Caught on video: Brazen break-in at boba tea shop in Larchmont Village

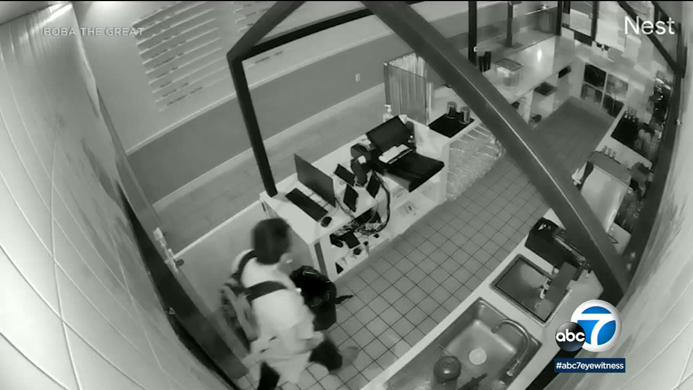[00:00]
A brazen break-in at a boba tea shop in Larchmont Village, all caught on camera. That thief walked to the front of the store and began to ransack the area around the cash register.